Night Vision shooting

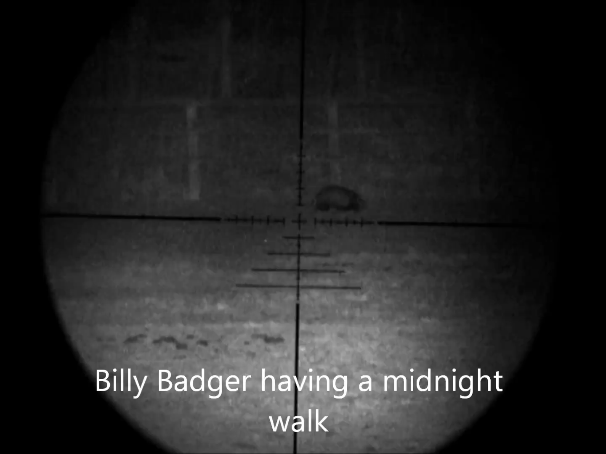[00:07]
walk straight past the rabbit hole, look. Hmm? I walk straight past the rabbit, look.
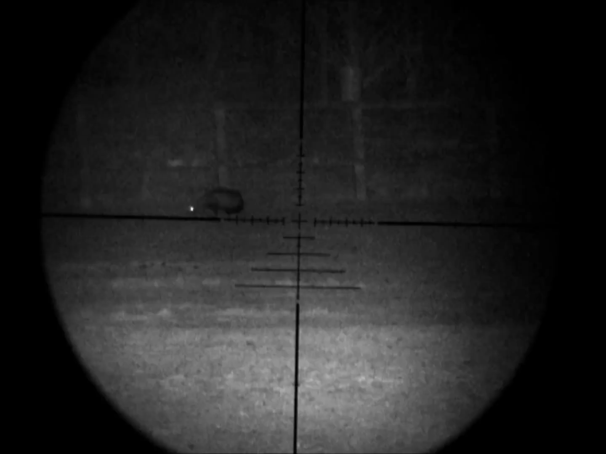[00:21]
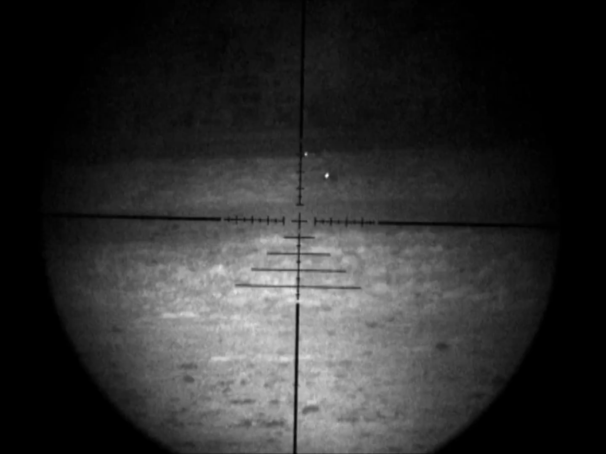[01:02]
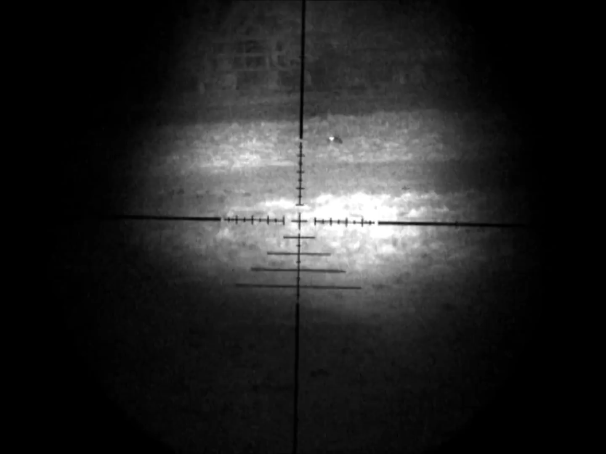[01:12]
I've got this green film that I should really put on it, but it's just, I find it hard to shoot with. I mean, look, that's 4x mag, which is quite, you know, quite high, isn't it? Marvel.
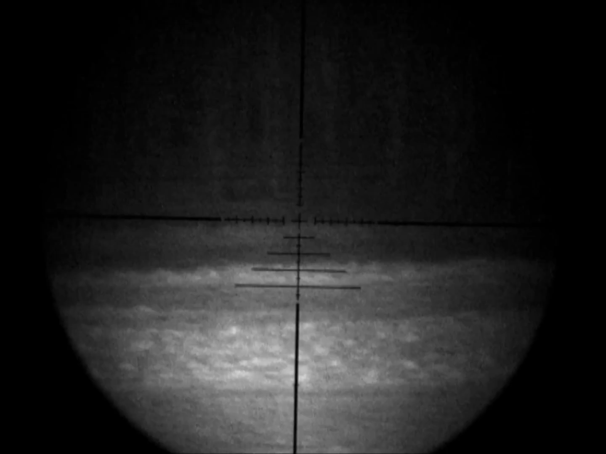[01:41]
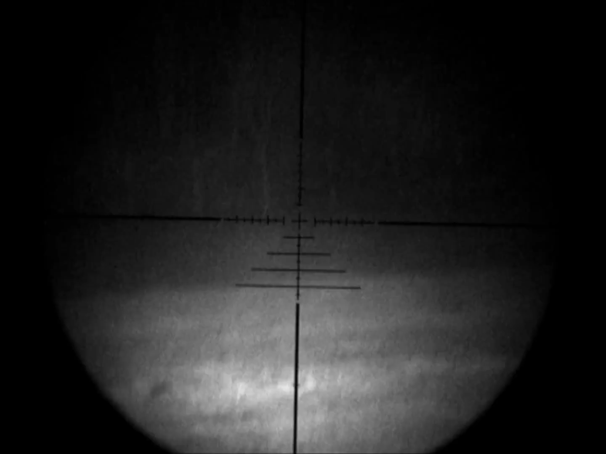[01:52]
There, what's that? That's got to be fucking... I mean, that's 4x magcard. That's quite a long way. That up there, look. That's a good 250, isn't it? No.
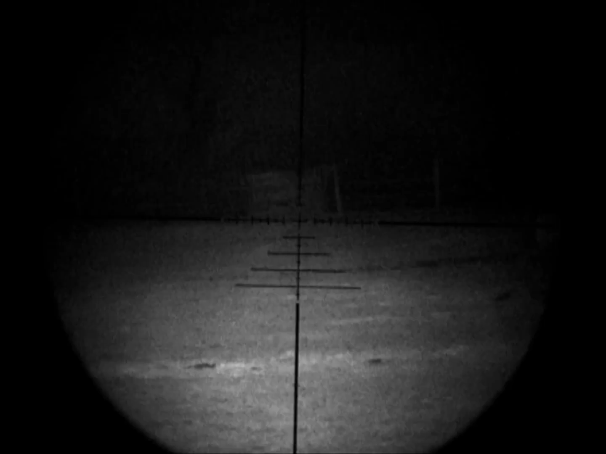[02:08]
That barn up there. Easy. Is that the barn? It's the barn, little barn, yeah. Oh, yeah. Charlie, you're right, isn't it? No, what's that?
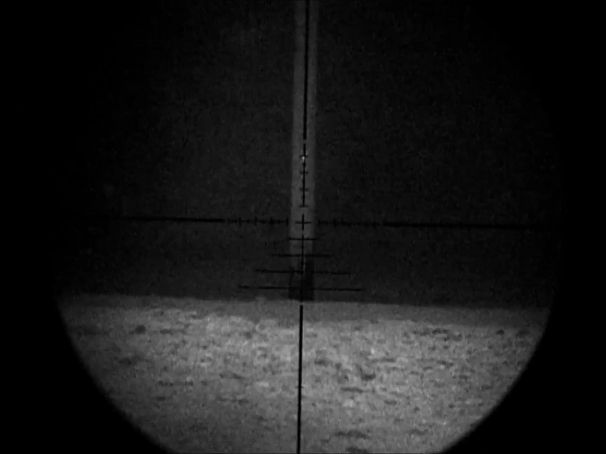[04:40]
I'm on 7x mag. And I don't think I even tweaked right up on the Markylight. There we go.
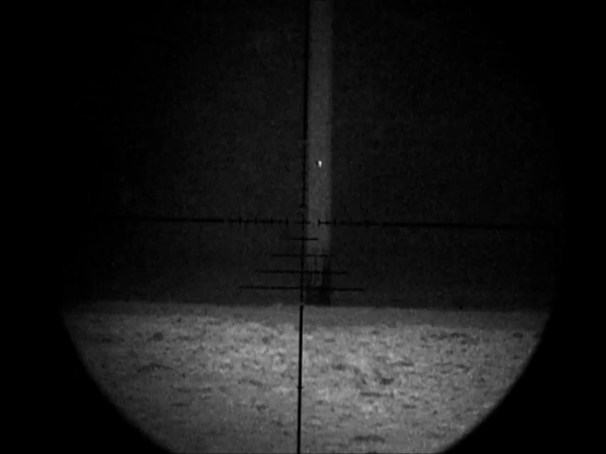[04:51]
Take it back out to 4x mag. A little bit less.
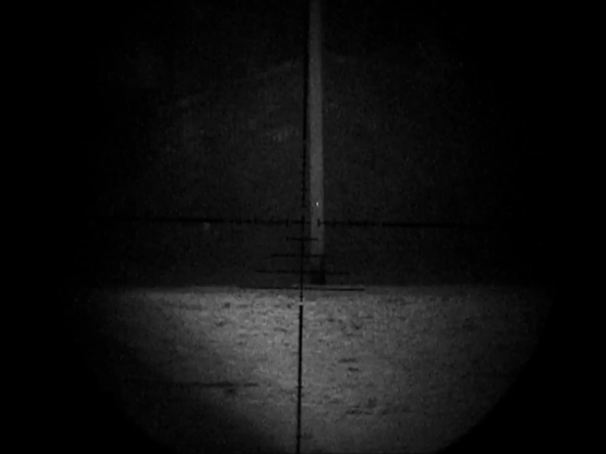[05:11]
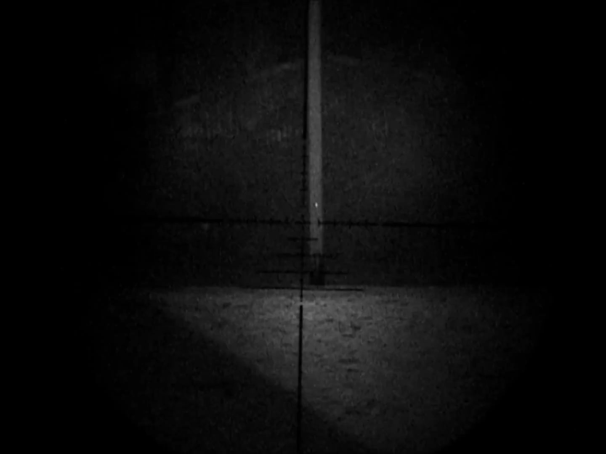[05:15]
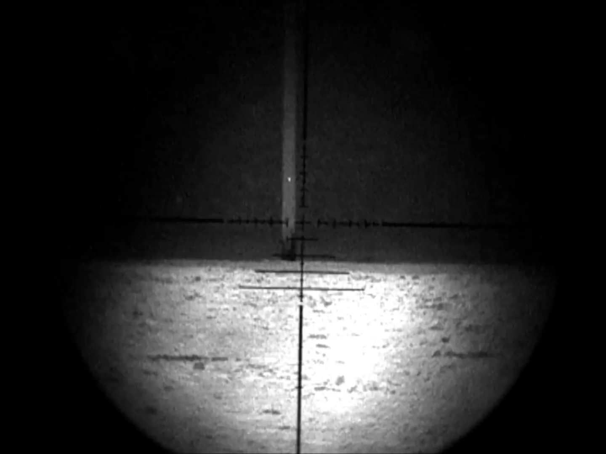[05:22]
do it on the computer. There's another one in there. The back of that hedge there. That frowns charge. Take one to site, take one to 100-yard post.
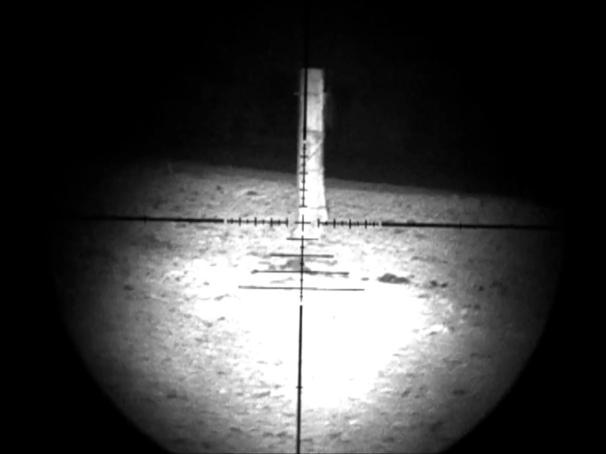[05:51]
That will be around too much. This is a 100-yard post.
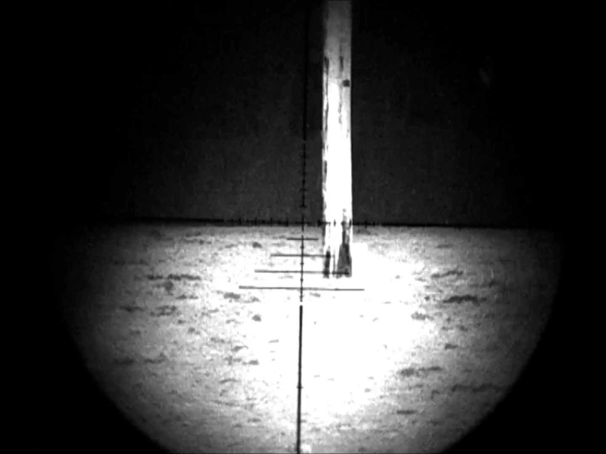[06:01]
Still got a bit too much light. I'll tweak it down. That's 100 yards at 4 times mag. Tweak it up to about 7. I'm only guessing now on the mag.
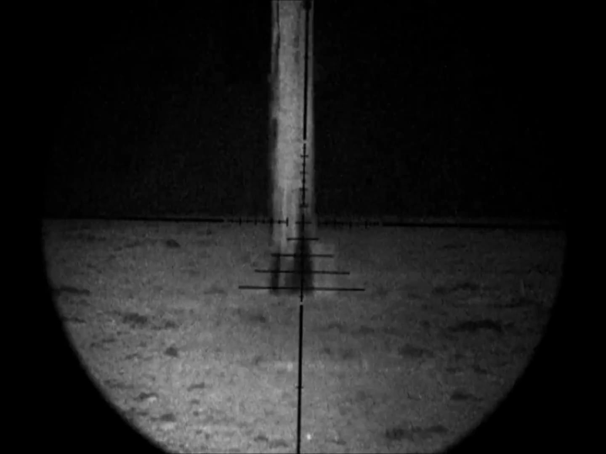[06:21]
Bit more light.
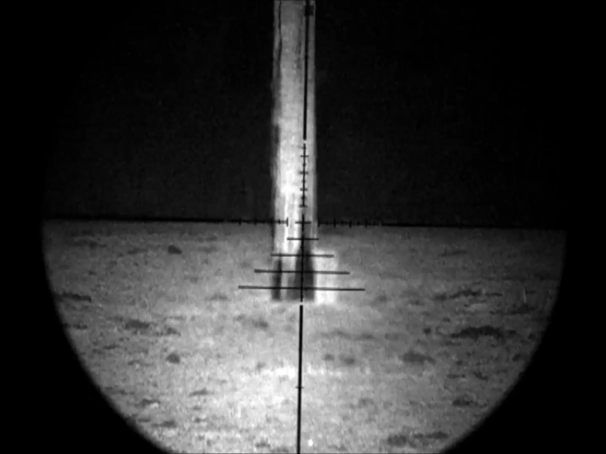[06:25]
Focus.
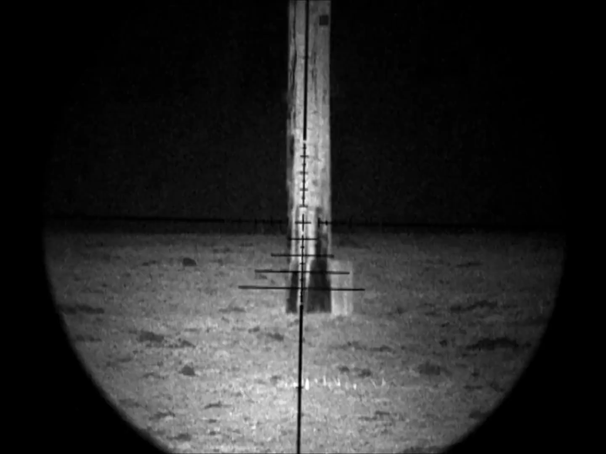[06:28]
Crystal clear. 100 yards. I've been stopped twice by the police just there. Have you? Why? I can't fucking see your car in here and they reverse up. That's 16 times mag. I didn't get much better than that.
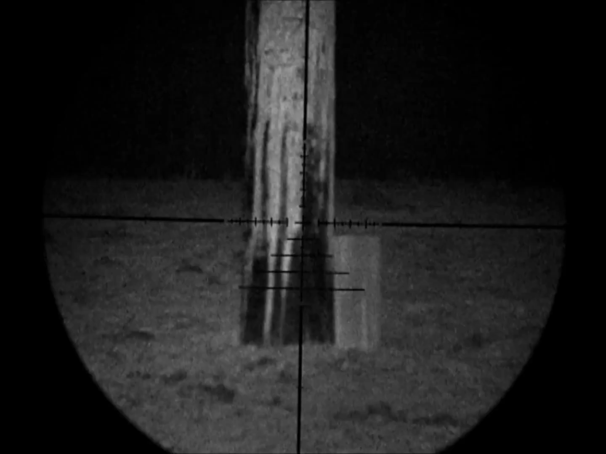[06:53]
Alright mate, just doing a little bit of editing. 8 times mag, just doing a little bit of editing. I think we can see the clarity of it. That ain't bad, is it? That's 100 yards that one there, Colin. It's 100 yards.
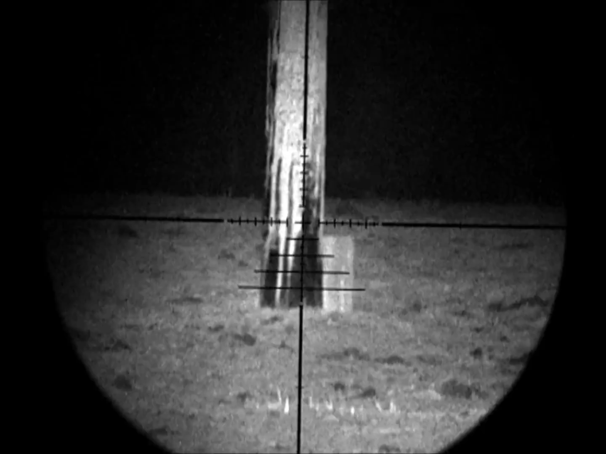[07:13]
Smack one. Beautiful.
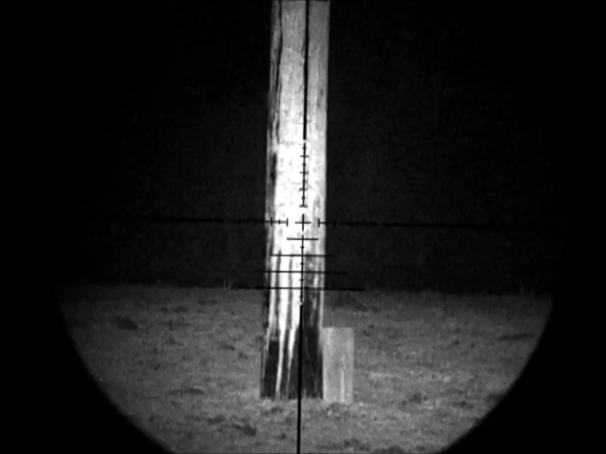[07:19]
Okay, it's 4 times mag. Too much light. Yeah. What do you reckon it is then? 100 yards? Yeah, it is.